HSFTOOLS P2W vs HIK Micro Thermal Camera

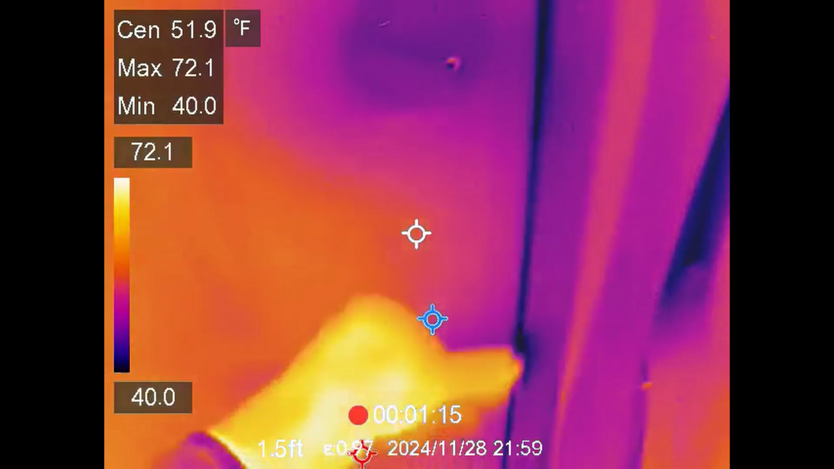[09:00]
On screen: spot 51.9°F, max 72.1°F, min 40.0°F
That'll make a huge difference. Okay we can see the pug here. He is just hanging out and getting to move around.
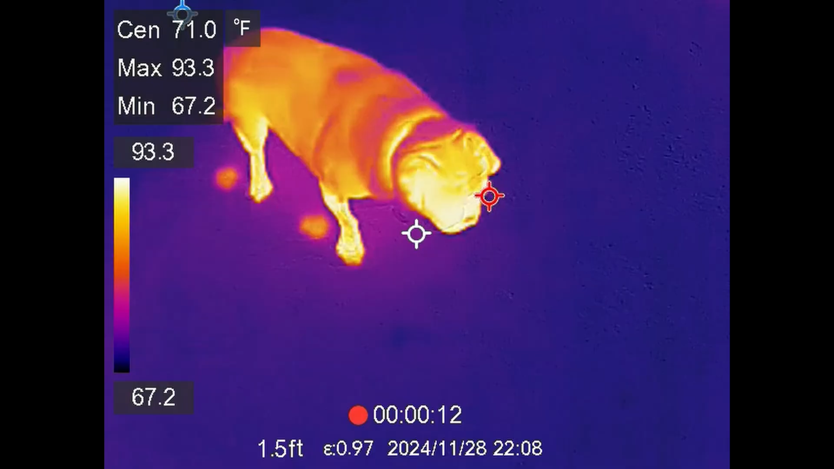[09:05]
On screen: spot 71.0°F, max 93.3°F, min 67.2°F
You can see how his footprints just go everywhere.
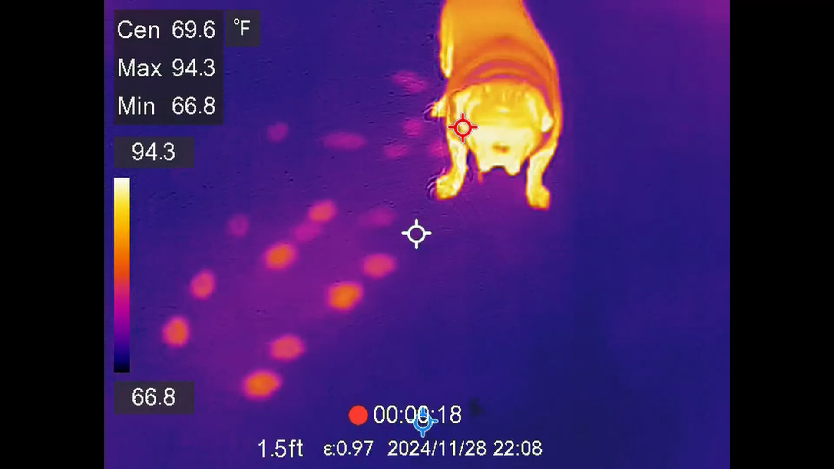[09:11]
On screen: max 94.3°F, min 66.8°F
Even this little of time that he's staying in place and it's picking it up. For water leaks you can see here that awesome the splat.
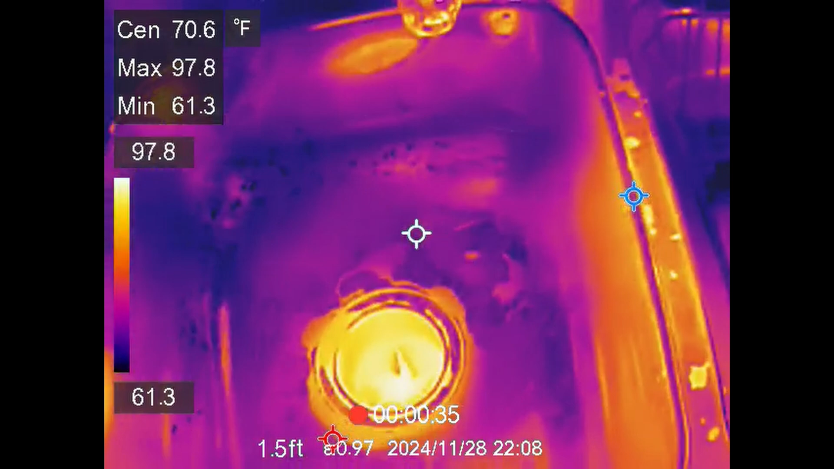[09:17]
On screen: spot 70.6°F, max 97.8°F, min 61.3°F
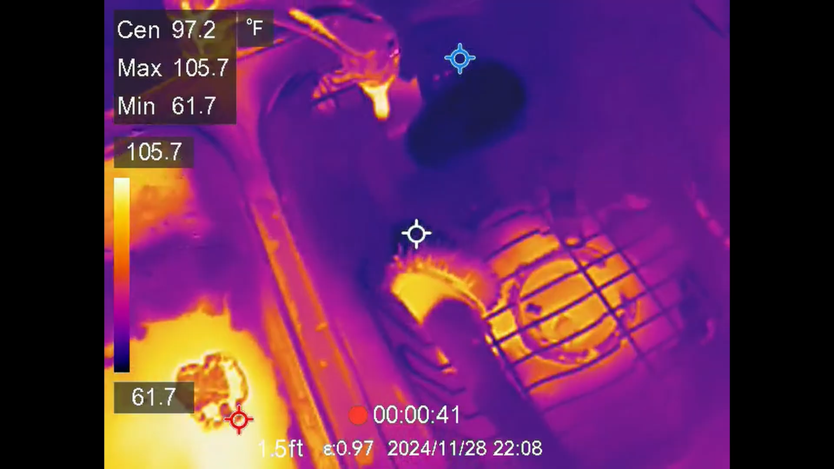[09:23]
On screen: spot 97.2°F, max 105.7°F, min 61.7°F
I'm going to grant this is warmer but you can see how it just goes everywhere.
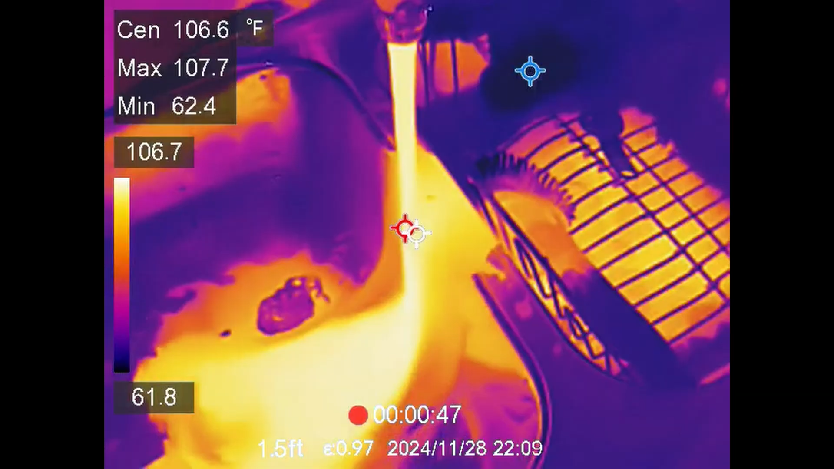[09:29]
On screen: spot 106.6°F
And so if you've got a rainstorm going on, rain is generally going to be a little colder and you can see the water leaking through the wall or through the roof.
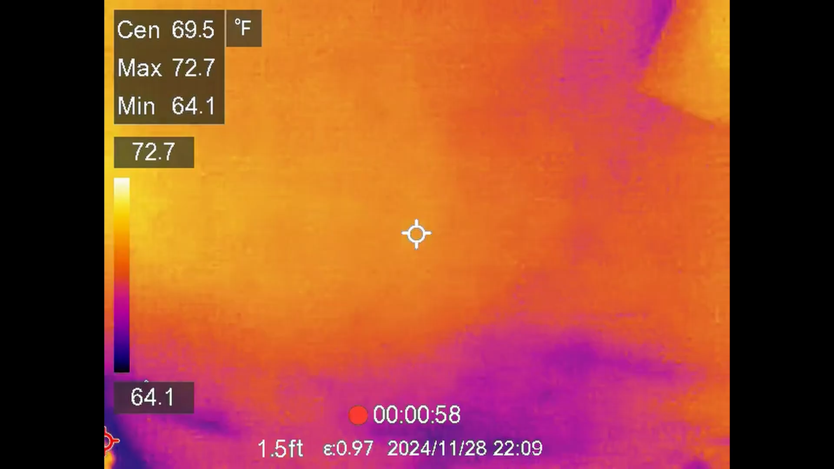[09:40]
On screen: spot 69.5°F
Let's see if we can get the electric seats to kick on and the steering wheel.
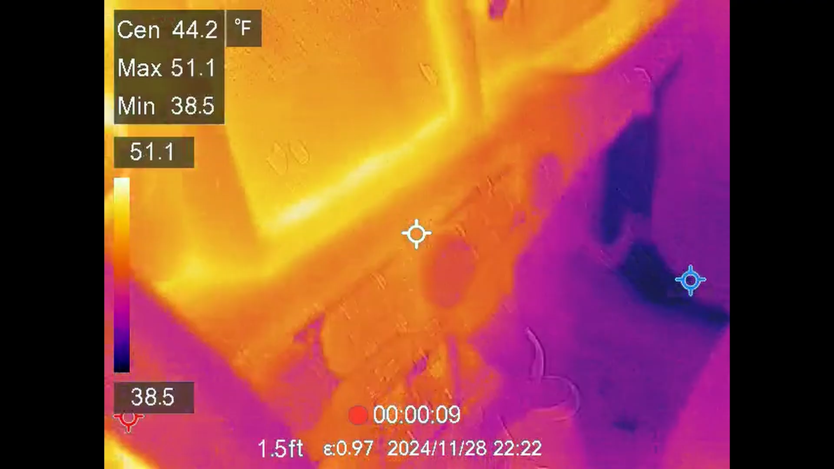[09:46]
So the steering wheel and the seats.
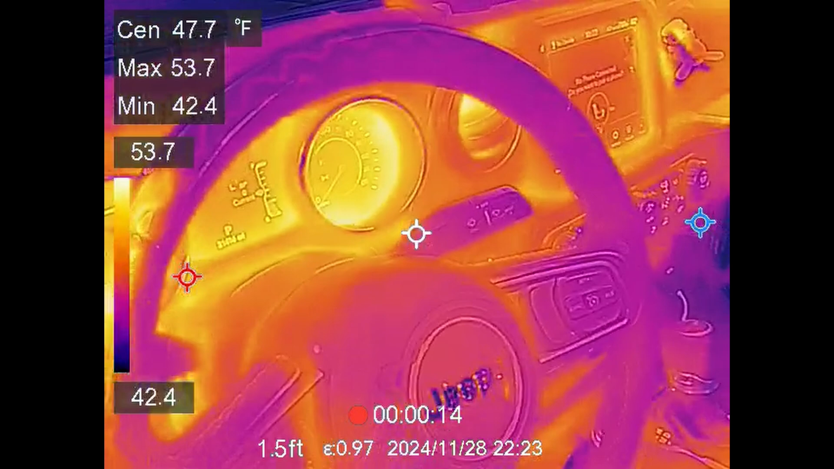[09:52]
You should be able to see, yep there's the heater elements right there. You can tell if they're working. You can see exactly where they're at.
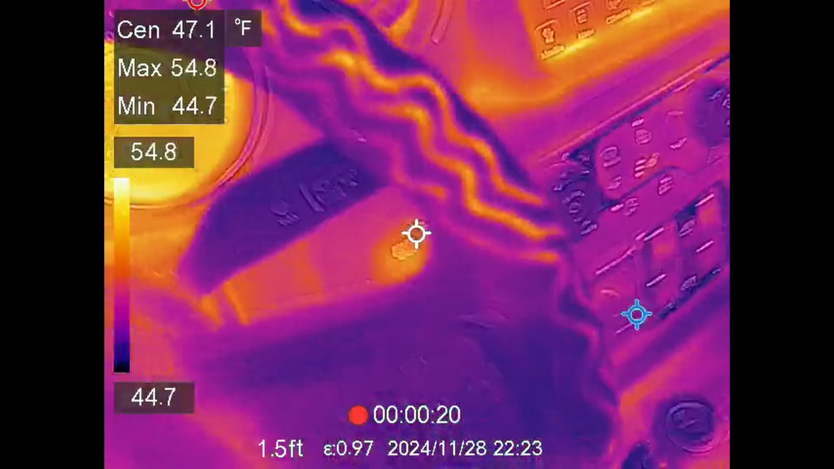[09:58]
On screen: spot 47.1°F, max 54.8°F, min 44.7°F
All the way around on that. I didn't know there was that many of them. Holy cow. I had no idea they had that many of them.
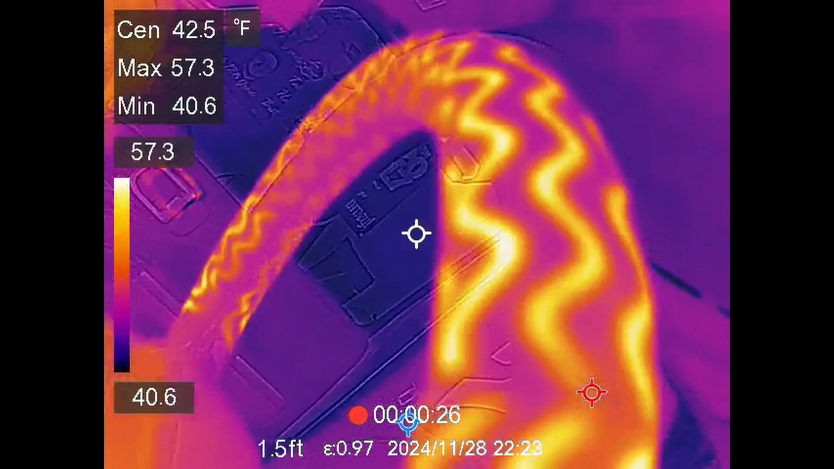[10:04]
On screen: max 57.3°F, min 40.6°F
Okay. All right there they go. You can see I'm starting to form right in here.
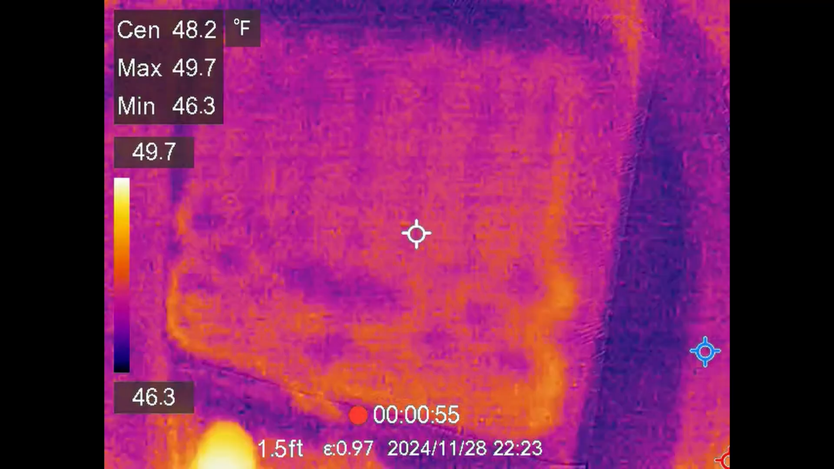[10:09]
On screen: spot 48.2°F
It's starting to show up. You can see it's there. You see some there. There we go. Now if you used to crank down the actual
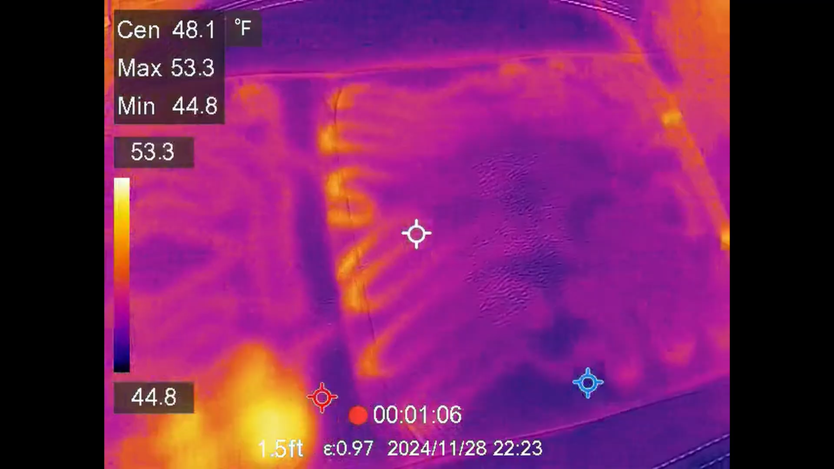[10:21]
On screen: spot 48.1°F, max 53.3°F, min 44.8°F, scale top 53.3°F, scale bottom 44.8°F
sensitivity you can see that a little faster. Pocket remote that was in my pocket you can see right there.
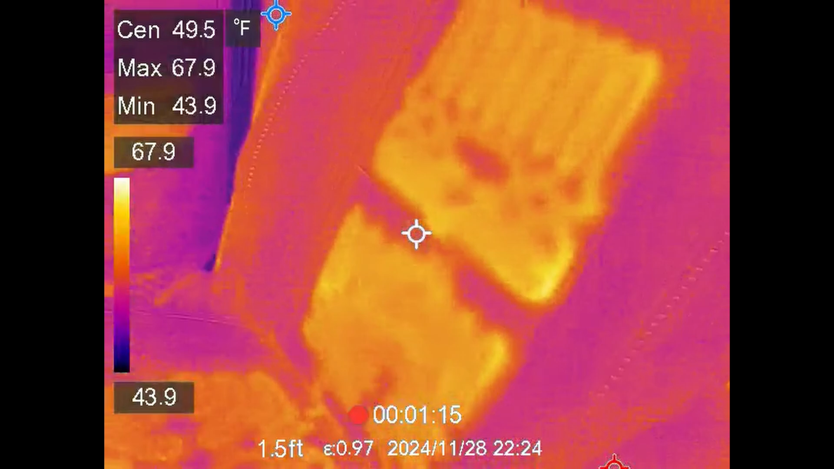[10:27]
On screen: spot 49.5°F, max 67.9°F, min 43.9°F
So you can tell where your electric seats are or aren't working.
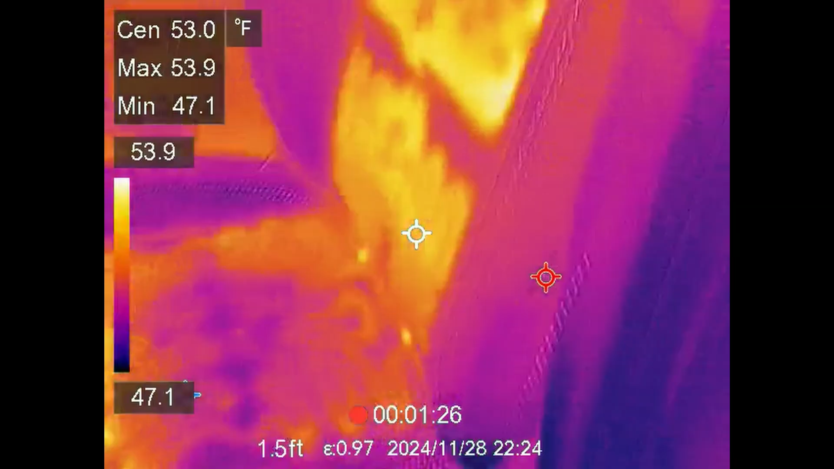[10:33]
On screen: spot 53.0°F
And then another thing for like diagnosing Cadillac converters. See the exhaust coming in.
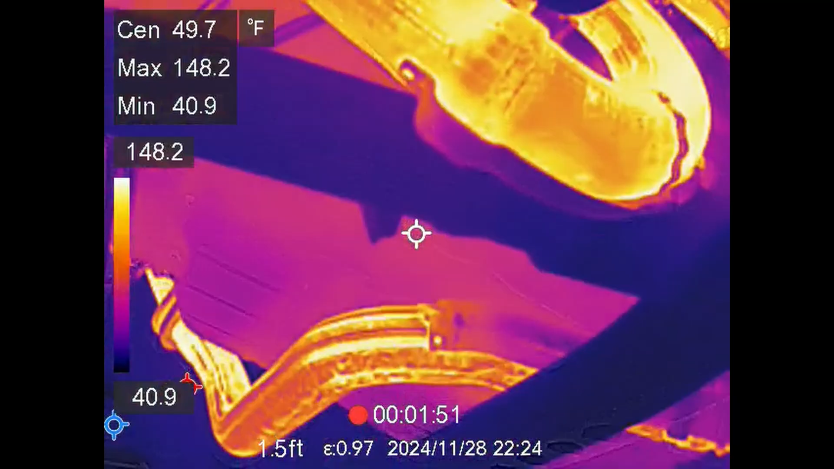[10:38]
On screen: spot 49.7°F
Going down and back. There's the other exhaust going back.
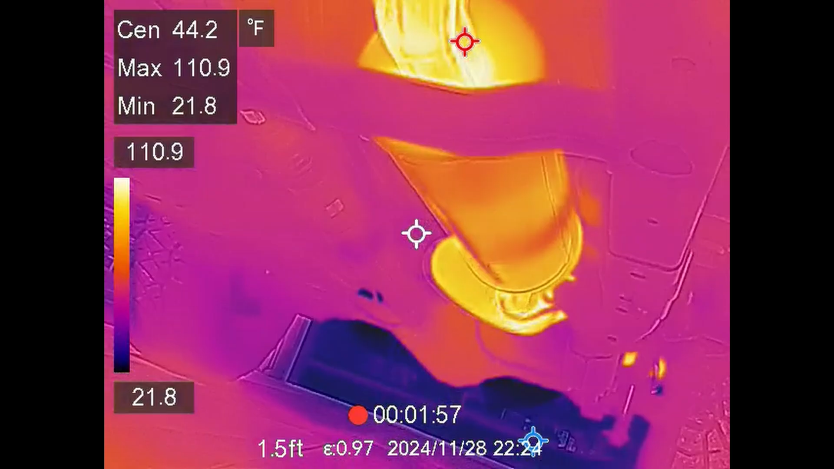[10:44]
On screen: max 110.9°F, min 21.8°F
The Cadillac converters are kind of heading up there with some heat shields.
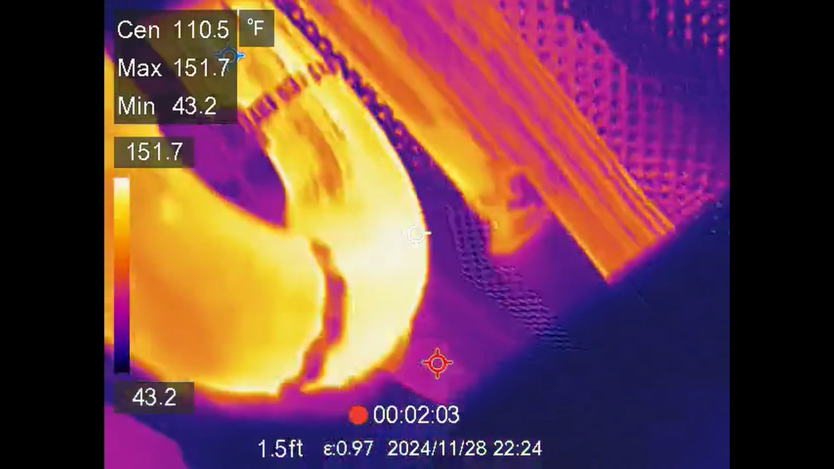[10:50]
On screen: spot 110.5°F, max 151.7°F, min 43.2°F
It's really hard to get in there and I don't really want to get completely underneath the jeep.